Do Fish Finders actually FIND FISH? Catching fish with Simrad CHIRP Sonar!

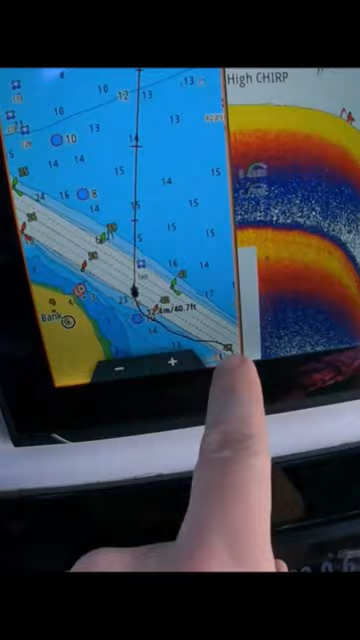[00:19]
see anything i'm going to try the other side of the channel now the striped bass look like i'm playing there you
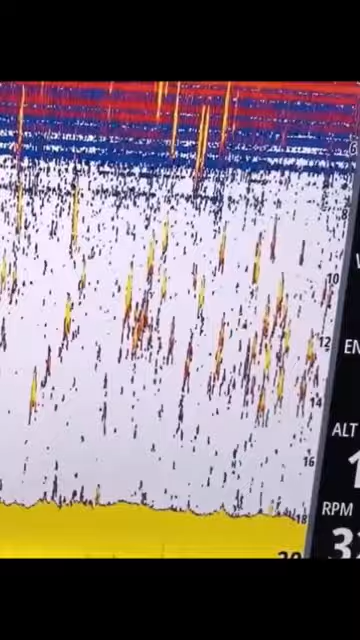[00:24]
go i'm gonna go ahead and show you 24 miles an hour those are stripers
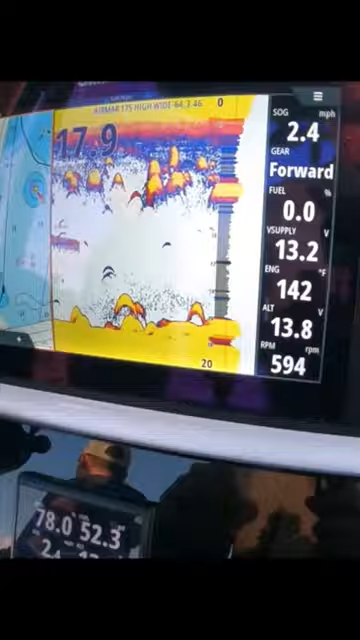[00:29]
On screen: speed 2.4 mph
on the bottom super thick
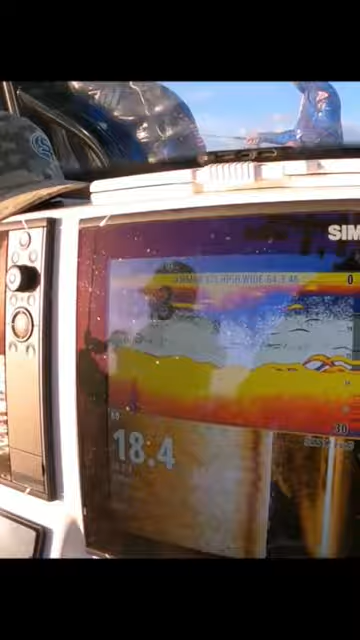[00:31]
staying with the boat see they're coming off the bottom see how tight they were